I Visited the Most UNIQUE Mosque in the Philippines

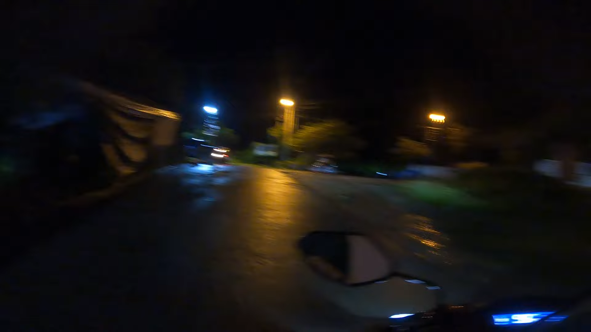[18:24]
What are the odds we find this bus? Let's see. Crossing the bridge, about to go on the highway.